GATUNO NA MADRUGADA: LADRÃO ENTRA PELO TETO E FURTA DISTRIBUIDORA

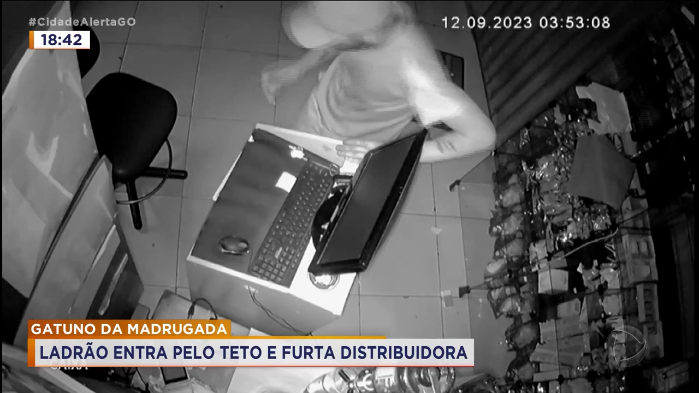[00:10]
Olha, ele tava até com a caneta na mão. Ó! Oi! Isso aí, ó! É, olha lá, ó! É, que coisa boa, né? Onde que esse mala aí tava que ele entrou pelo teto e ele acabou furtando muita coisa, Fred Silveira, no local dos fatos? Nós estamos em uma das avenidas mais movimentadas aqui de Aparecida de Goiânia.
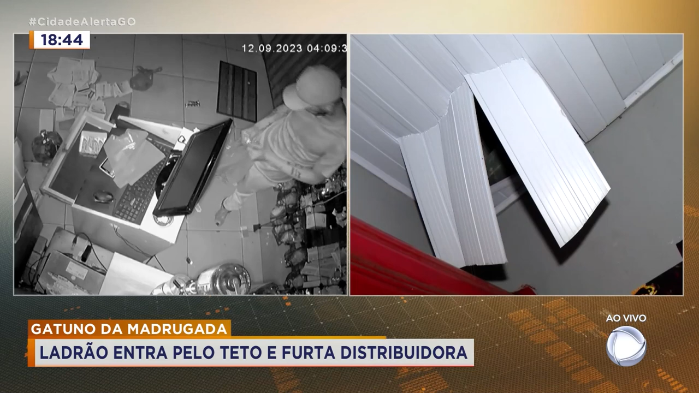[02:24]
Você acredita até que pode ser o primeiro, daquela primeira vez? É, como se... A forma física dele, a tatuagem, indica que, com certeza, é a mesma pessoa.
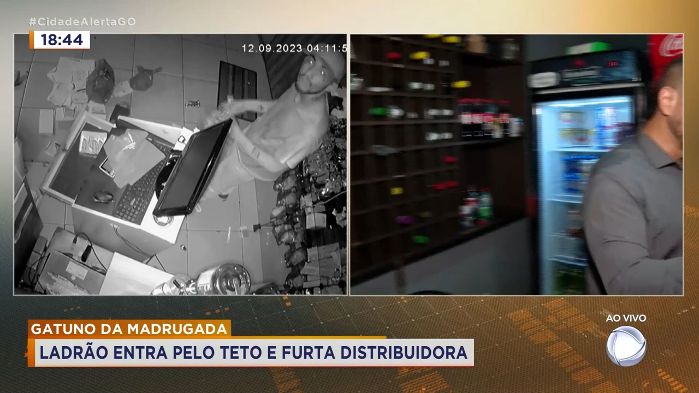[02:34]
Agora, a Ellen nos mostrou, pega o papel ali, Ellen, porque ela tava nos explicando aqui, ela vai mostrar pra gente, que ela tem um problema de um lote aqui,